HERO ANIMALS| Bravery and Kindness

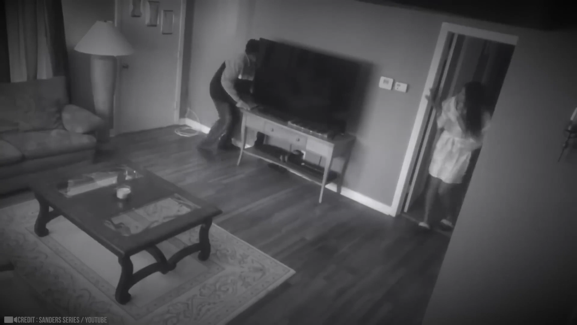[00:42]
In a daring act of bravery, a pit bull becomes an unlikely savior when an intruder breaks into the house. The would-be intruder bears swiftly reconsider after encountering this resolute protector.